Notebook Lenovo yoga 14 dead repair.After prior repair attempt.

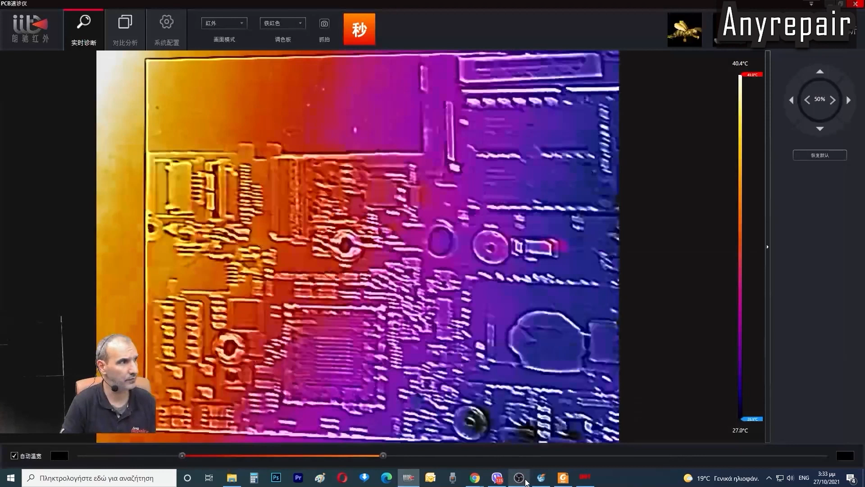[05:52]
And we will adjust some sensitivity thermal colors of the thermal camera to be more precise.
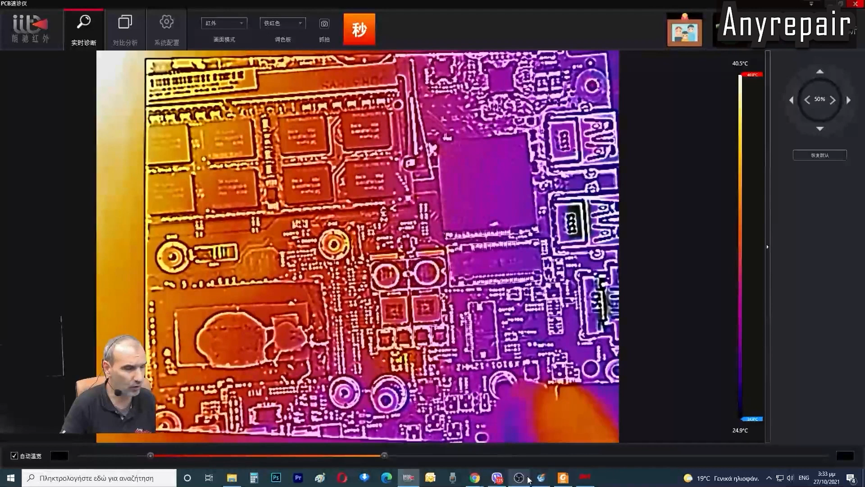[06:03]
And we will see down here, near the CPU, probably a capacitor that is burning.
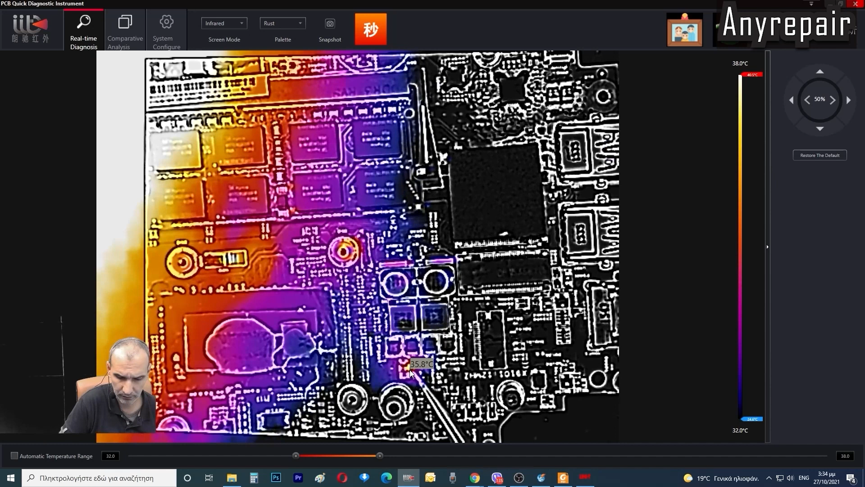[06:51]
We will change to the normal camera view and yes it is a capacitor